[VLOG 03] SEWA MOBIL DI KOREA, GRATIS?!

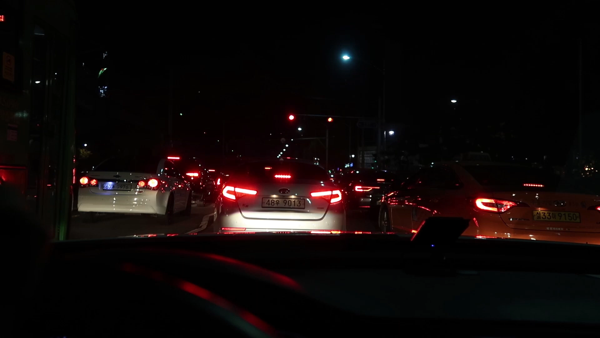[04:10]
Soul itu macet Apalagi kalo misalnya jam kerja Dan jam pulang kerja Tapi selain itu sih sebenernya gak terlalu macet-macet banget ya Dibandingin sama Jakarta Ini tuh jam pulang kerja Jadi bisa kalian liat Lumayan macet